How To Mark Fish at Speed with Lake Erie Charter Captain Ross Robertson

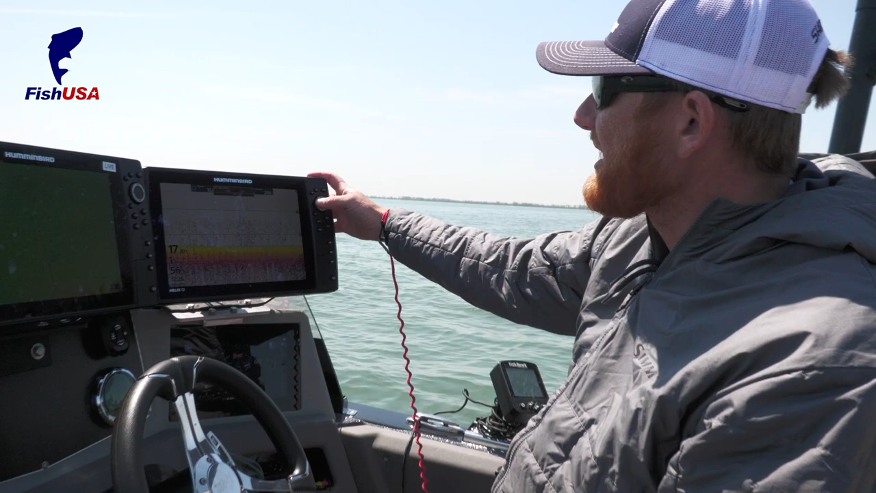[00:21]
i go back here and just kind of clean up that clutter a little bit you can see a lot lot clearer picture little marks like that if you have your transducer set up properly those
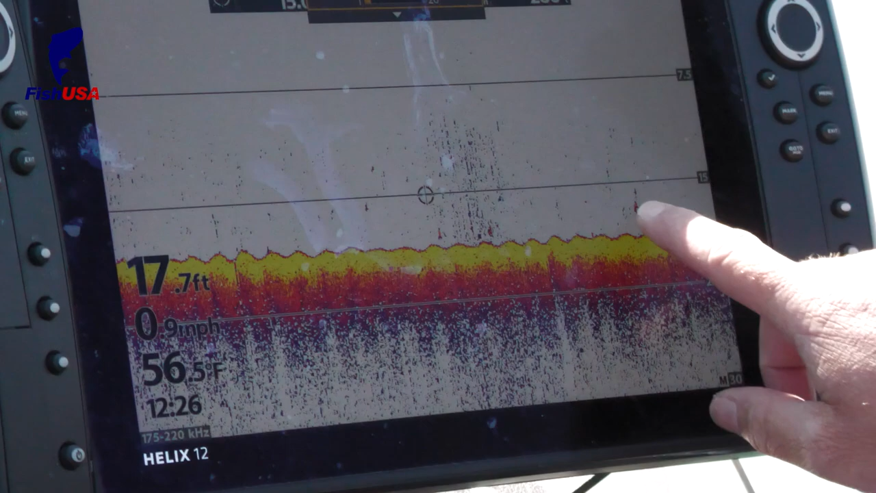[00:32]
On screen: depth 17.7 ft, water 56.5°F, speed 0.9 mph
are actually i'm going to say walleyes but they're fish at least that we marked at speed but if you have your sensitivity too high you know it's going to get lost in the clutter basically but that's the
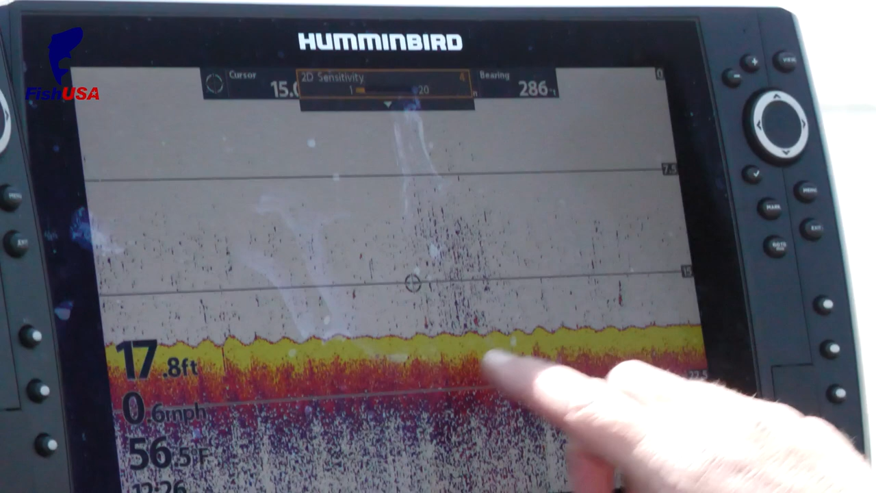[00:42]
On screen: depth 17.8 ft, water 56.5°F, speed 0.6 mph
advantage of having basically color sonar so you can see those little marks now when you get them they're maybe twice
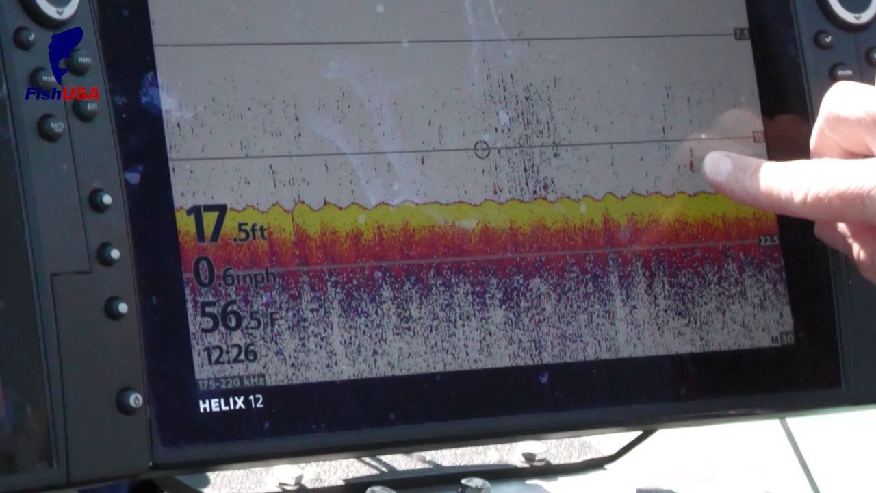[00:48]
On screen: depth 17.5 ft, water 56.5°F, speed 0.6 mph
the size of that and they're vertical that's probably going to be bait fish but what you have to understand is is when you're
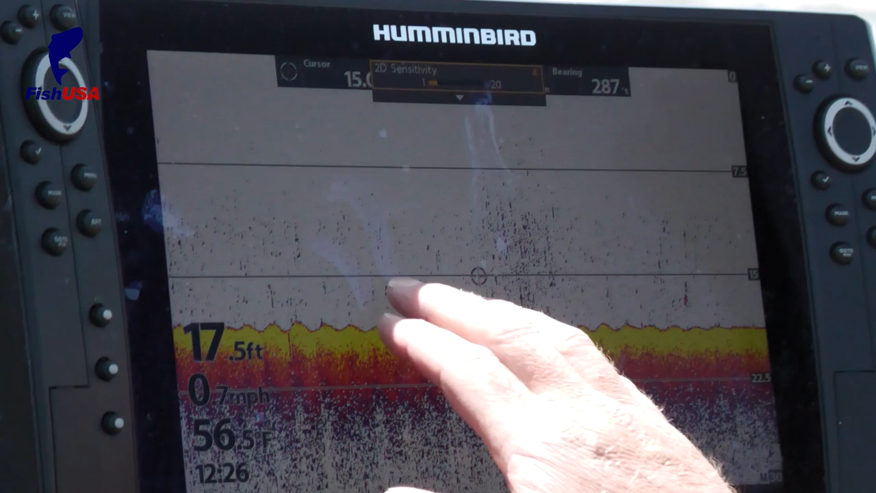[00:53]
On screen: depth 17.5 ft, water 56.5°F, speed 0.7 mph
driving and those fish people are thinking that they're looking for arches but the arches as you go through the cone
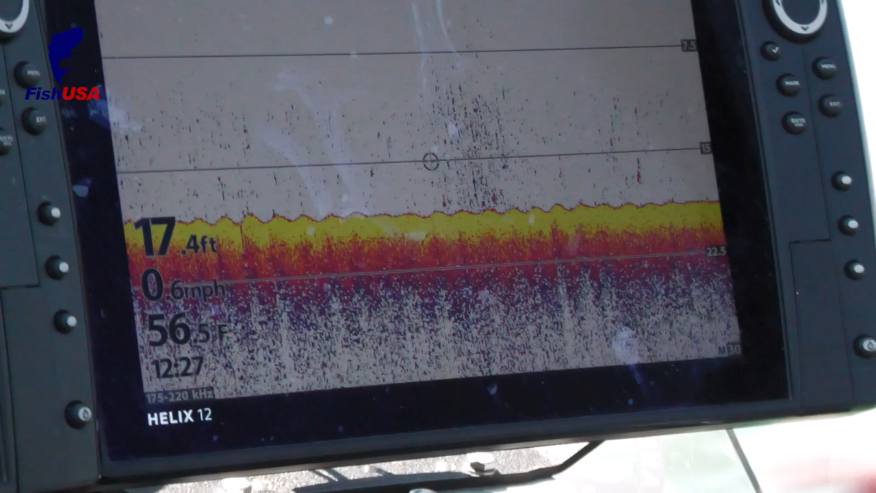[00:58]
On screen: depth 17.4 ft, water 56.5°F, speed 0.6 mph
but what you have to understand at 30 miles an hour from here to here maybe three four hundred yards so that
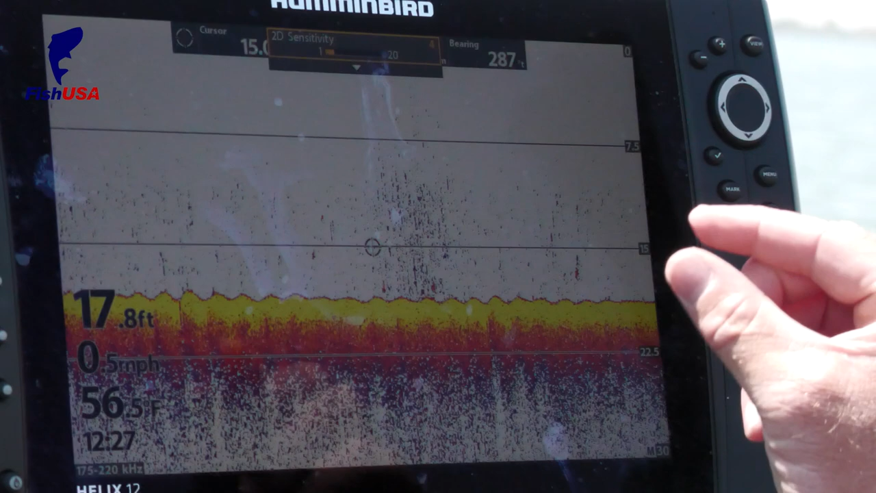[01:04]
On screen: depth 17.8 ft, water 56.5°F, speed 0.5 mph
fish is only going to be in the cone for a fraction of that time and that's why this is basically an arch that's smashed
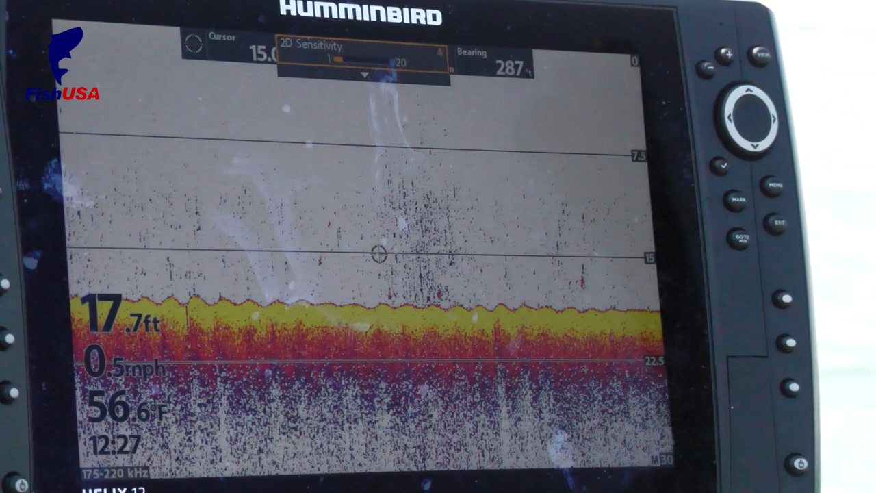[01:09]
On screen: depth 17.7 ft, water 56.6°F, speed 0.5 mph
together if you want to think about it like that so just tiny little nuggets like this are actually catchable size fish
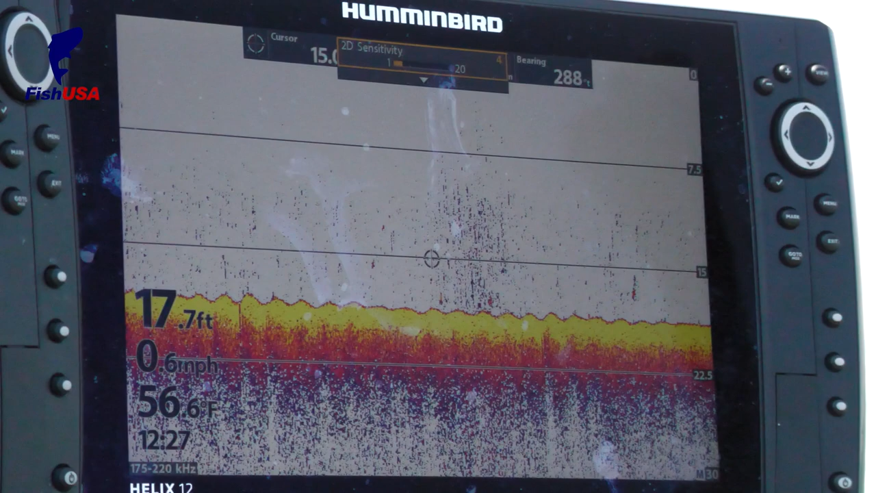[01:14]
On screen: depth 17.7 ft, water 56.6°F, speed 0.6 mph
in this case probably walleyes and when you get longer drawn out marks much bigger than that when you slow
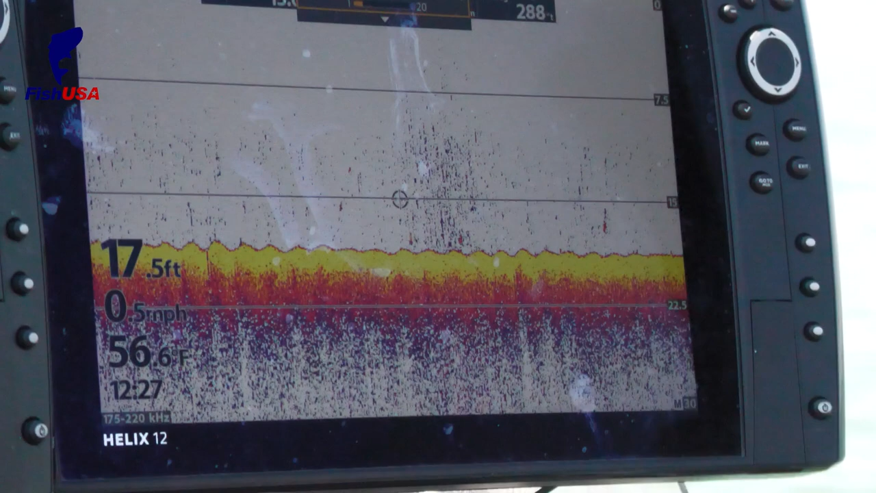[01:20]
On screen: depth 17.5 ft, water 56.6°F, speed 0.5 mph
down you're going to see that those are actually balls of bait so 2d sonar is the easiest way to narrow down water when you're fishing bigger links